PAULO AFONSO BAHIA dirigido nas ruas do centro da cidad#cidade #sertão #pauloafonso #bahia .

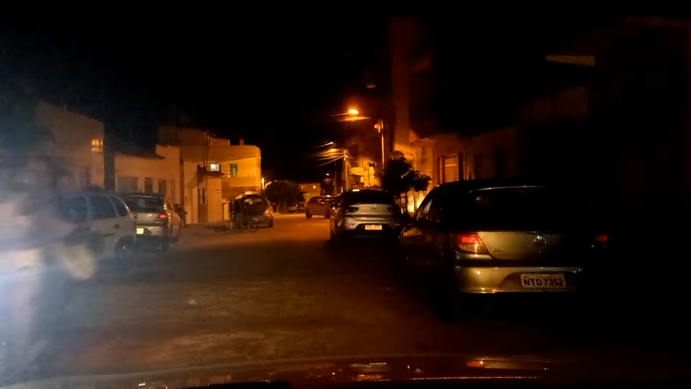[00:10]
nós vamos rodar as ruas do centro Paulo Afonso, vamos fazer um vídeo nesta noite, bastante escuro, nesta noite Paulo Afonso, vamos mandar um beijo para minha esposa Neide, estamos juntos minha guerreira, metendo marcha nas ruas do centro da cidade,